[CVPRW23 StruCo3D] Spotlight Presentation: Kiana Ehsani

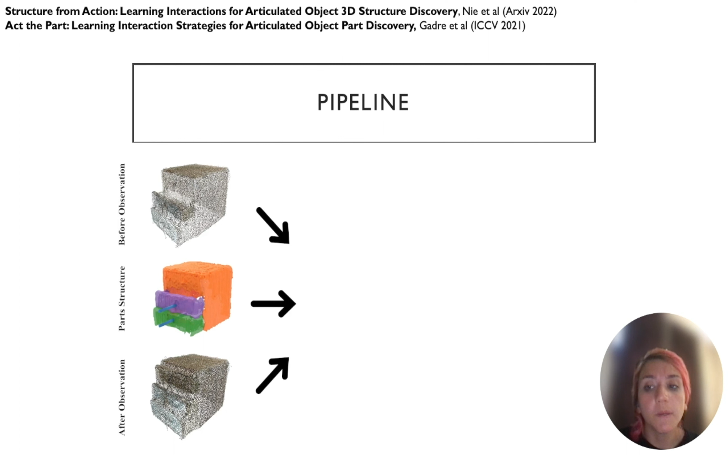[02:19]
So given a raw RGB point cloud, we infer and execute informative actions to construct the articulated CAD model,
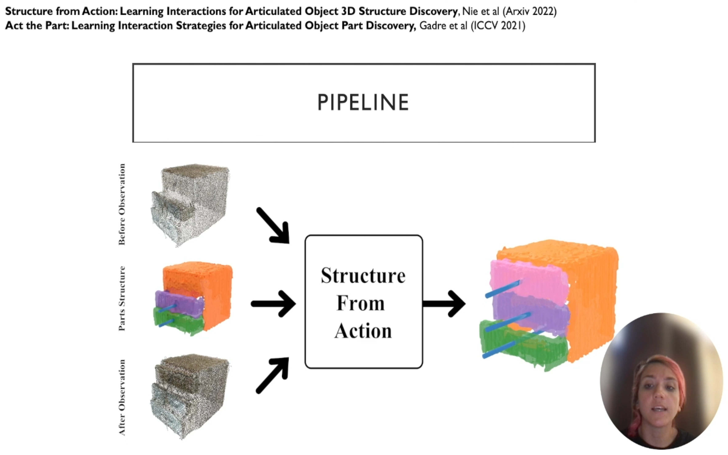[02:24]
which includes the 3D part meshes and the joints.
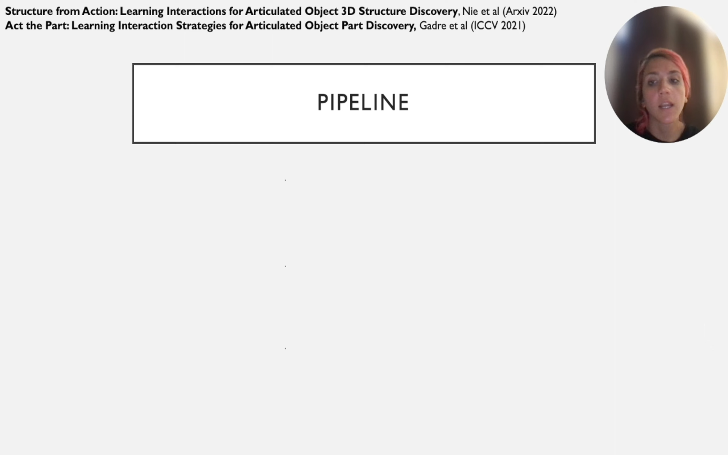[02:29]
We have four components. An interaction policy that chooses informative actions that move the parts. A joint estimation module that predicts
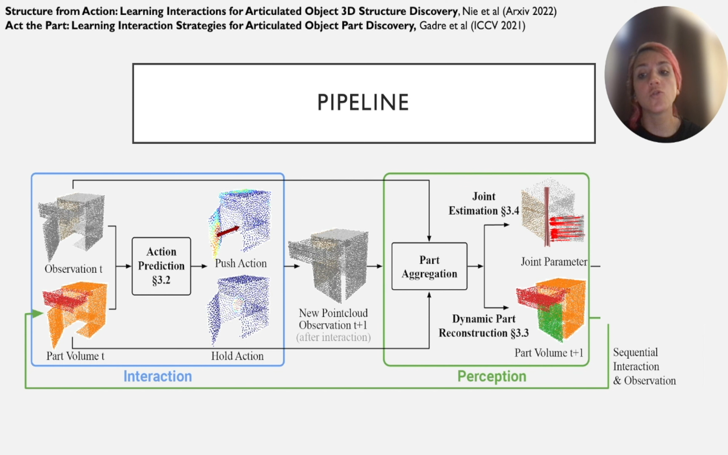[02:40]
joint parameters and kinematic constraints of the articulation. And the part aggregation module that tracks part discoveries in a sequence of interactions.
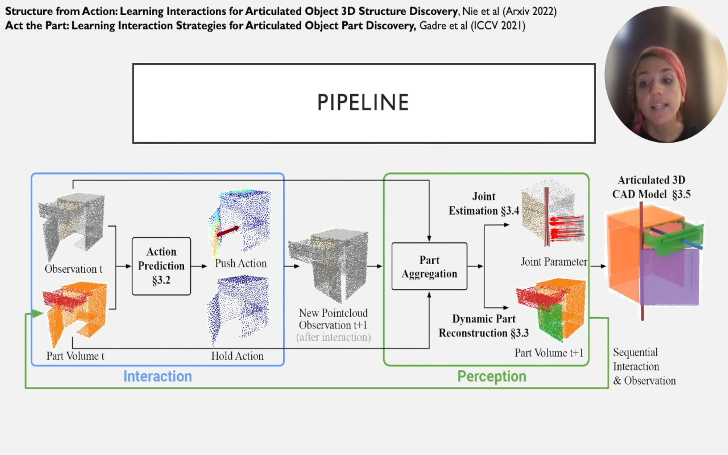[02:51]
And finally, the pipeline for constructing the articulated CAD model. Our results show that the model that is only trained in simulation using our approach
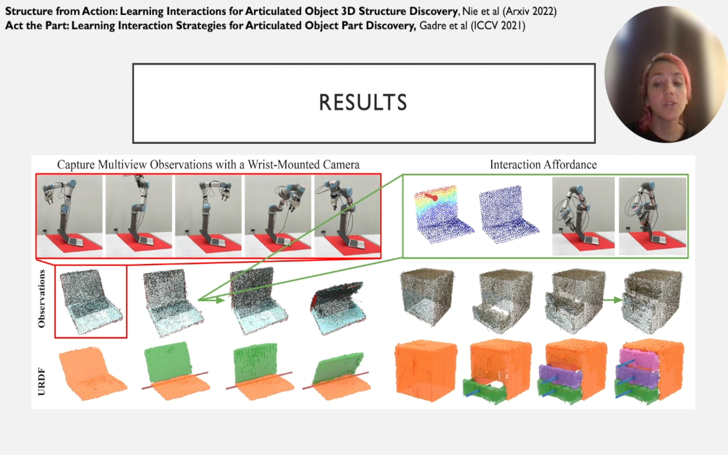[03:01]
can work well with the real world objects as well.